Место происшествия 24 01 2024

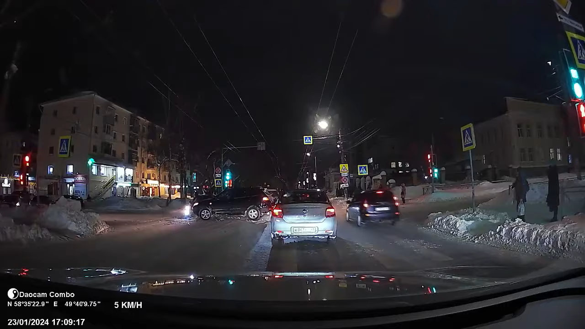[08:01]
как говорится шибко поедешь беду догонишь аварии
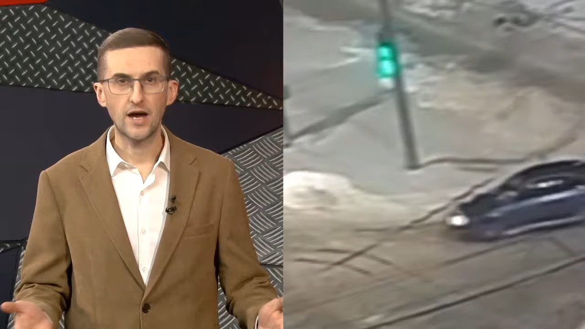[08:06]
закончился и самоуверенный маневр дамы на улице воровского женщина на кроссовере
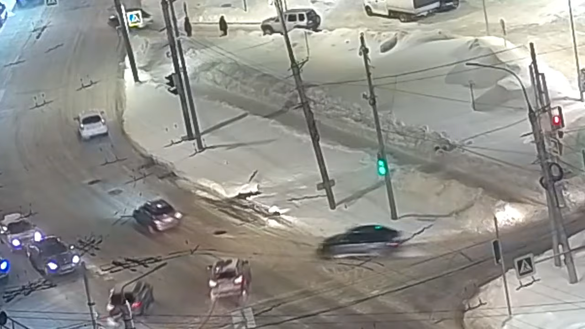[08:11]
поворачивала с улицы попова налево и не заметила что вместе с современно повернул и встречный седан который имел преимущество
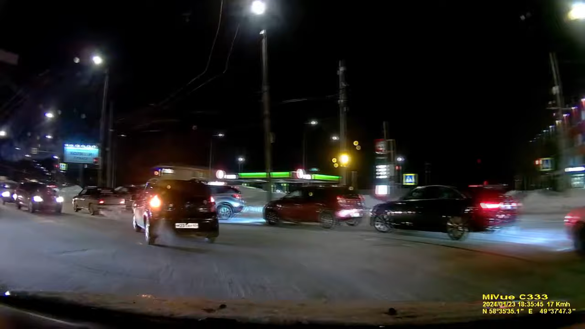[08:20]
почти полчаса участники дтп создавали пробку
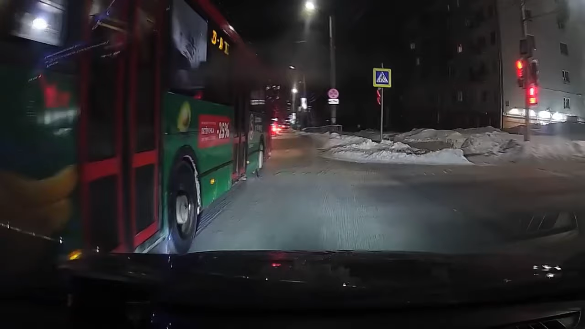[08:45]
его подрезал общественный транспорт извинился и на этом спасибо снежные